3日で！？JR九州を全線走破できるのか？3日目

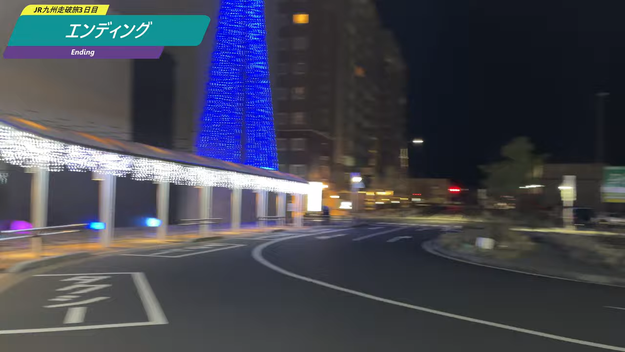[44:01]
静かですねそして車もほとんどいません